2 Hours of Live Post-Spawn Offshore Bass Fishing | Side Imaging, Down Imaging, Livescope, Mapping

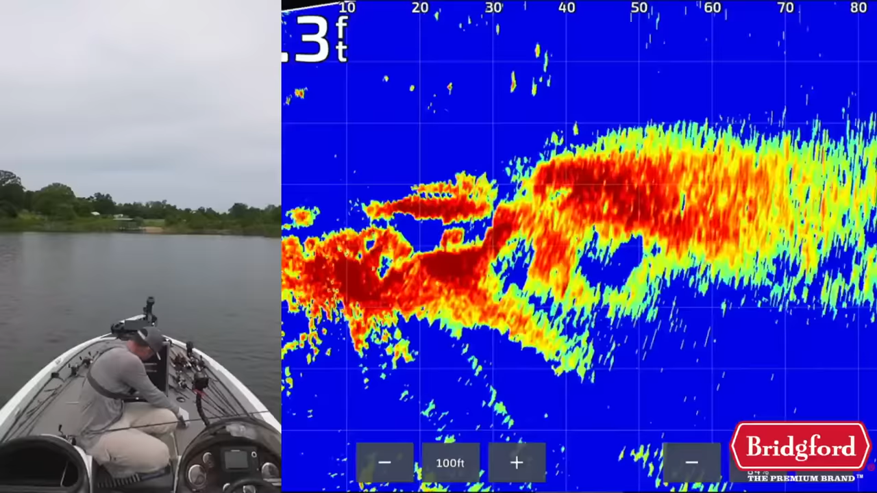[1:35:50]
show you what i'm doing on the big camera i'll grab out my deal and show you that oh there's crawfish this is cool okay this might be a deal this is interesting uh let me show you this too
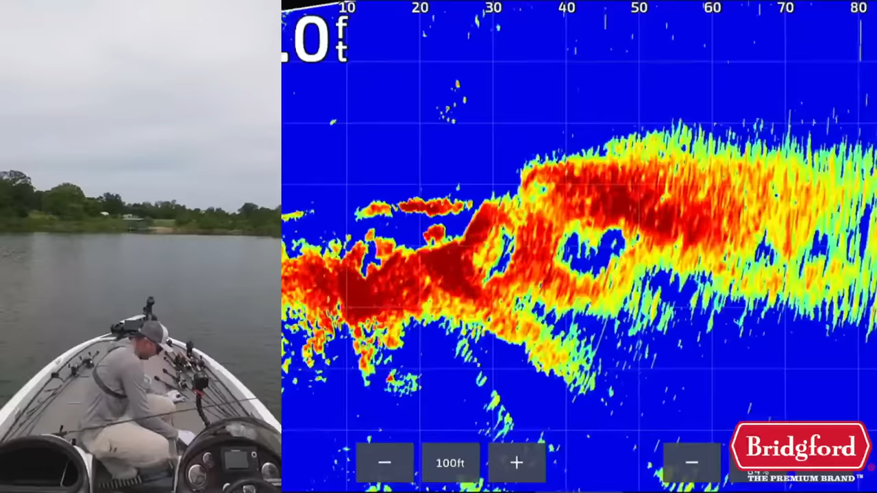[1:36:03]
so this is very interesting if you look right here you can see that we have a
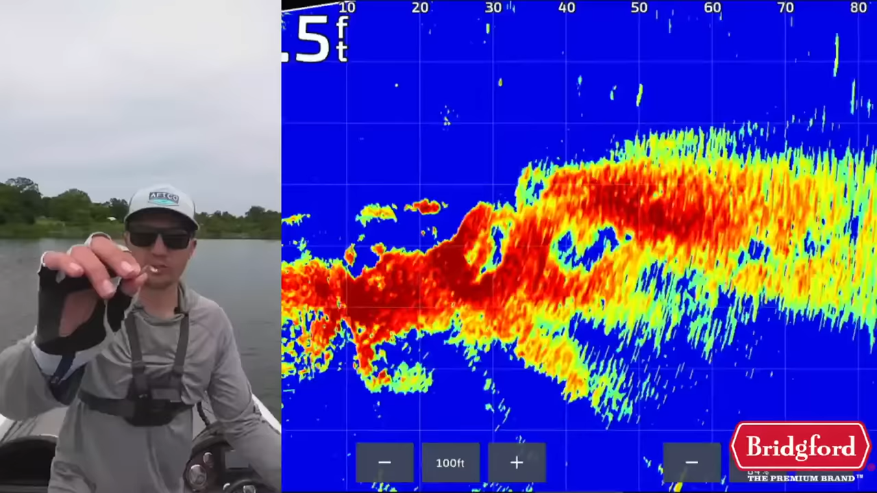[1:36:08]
little crawfish if i switch this actually uh
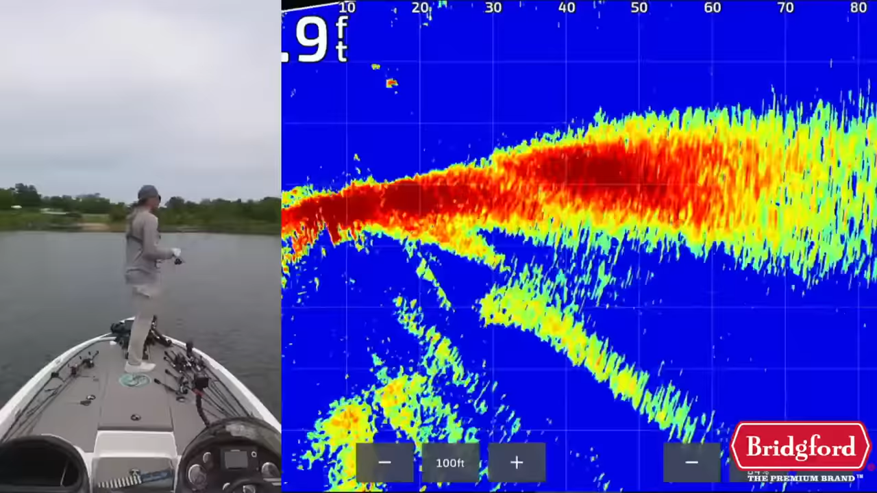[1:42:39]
like i don't know what i'm gonna do with the live stream i don't know if i'm gonna take it and like re-edit it or something because i have it recording so i can maybe re-edit it down and like post it and not do it actually like fully up they're swimming underneath my boat right now what is happening there's definitely more fish though i'm
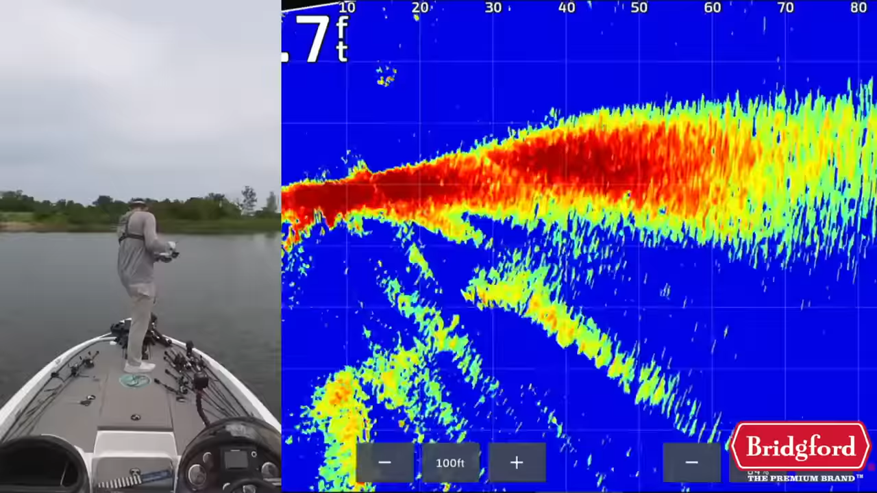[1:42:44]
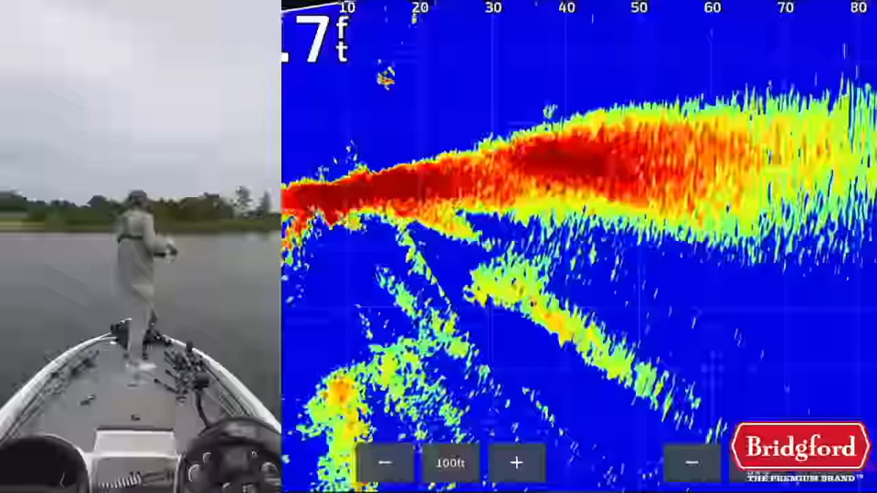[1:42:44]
they're not back in this deal they're definitely more on the point up here uh
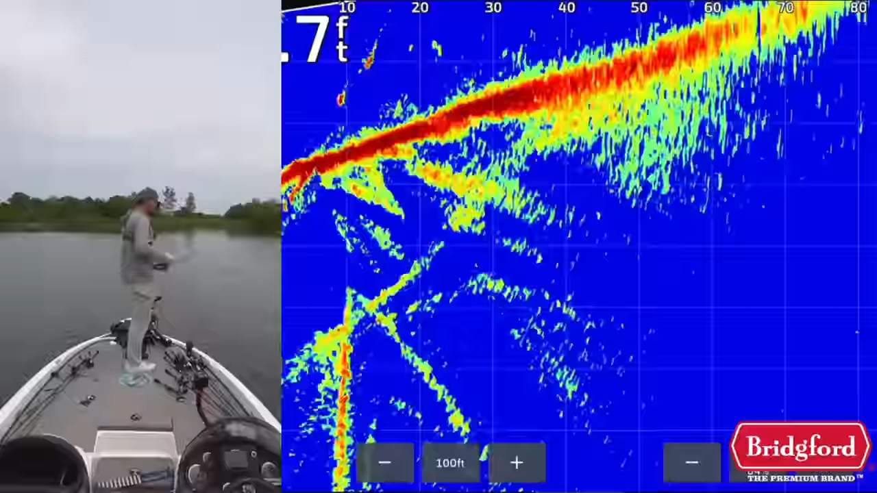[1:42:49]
there's a lot of them up off this just on this point it's real
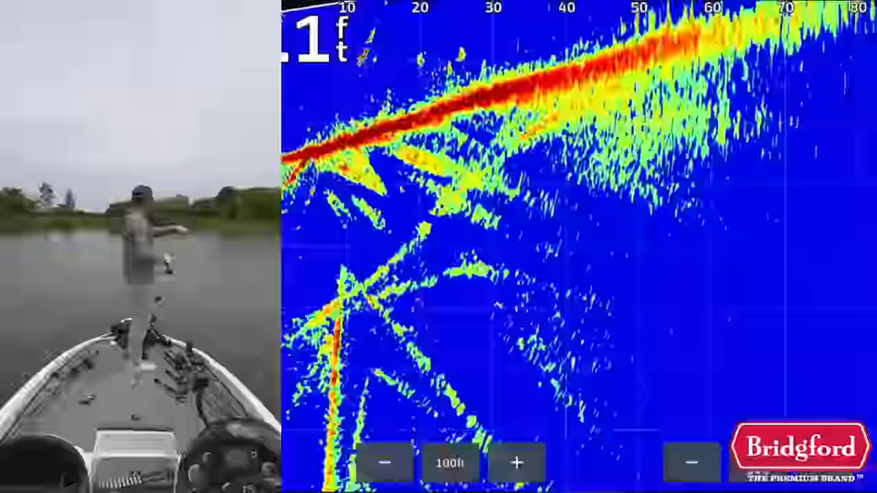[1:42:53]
shallow up here
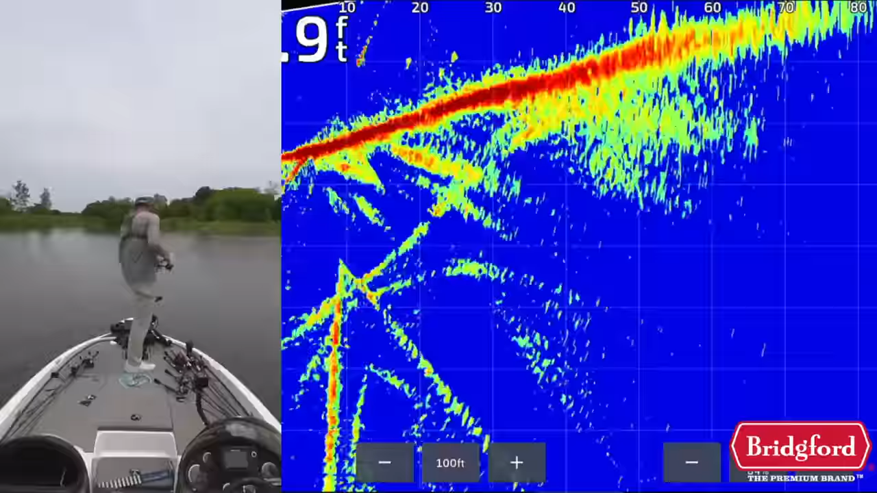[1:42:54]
see they're kind of just cruising up there i almost need to take my i'll take the i don't know why i have my depth range so like i have it but there's i mean there's a pile of them just up here in this real shallow stuff and you can see them all over the screen and they're just cruising up here chasing shad they're eating crawfish i mean it's like a smorgasbord for these fish you guys can watch the beginning of the stream to see when i
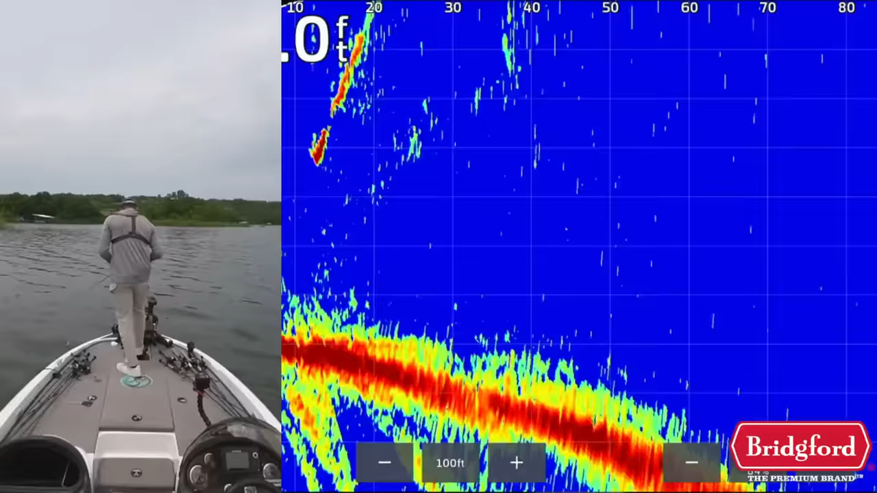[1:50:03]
Let's see what we got. Not seeing near as much activity here as I was on the other point. By any means. Doesn't mean the other one isn't good, but definitely this point was not as good as the other one, if I remember. So I want to check it and just kind of run this deal, just basically hover raking around these main lake points just to see if there's anything going on.
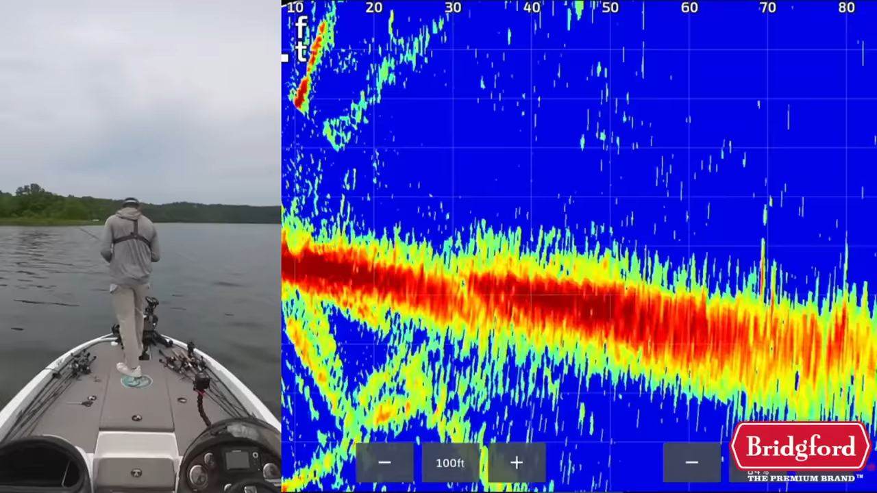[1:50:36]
If I'm not seeing a lot of fish up here, I'm going to, oh, never mind. Probably should get it off 10 and actually fish here. Little guy. Come on, now. Hover rig. They're up there. It's just running a pattern at this point. I probably should have stuck around here.